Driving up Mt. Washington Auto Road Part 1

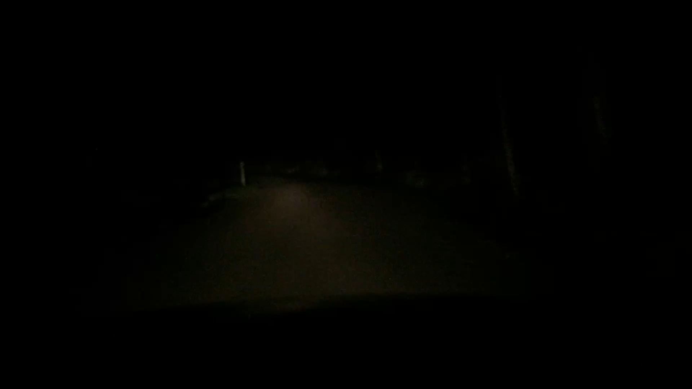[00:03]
This is pretty much what it looks like. Approximately 25 minutes. And low visibility. You understand a lot more about the remarkable views. The 8-mile trek up Mount Washington begins. Happened here since the road opened to the public in 18-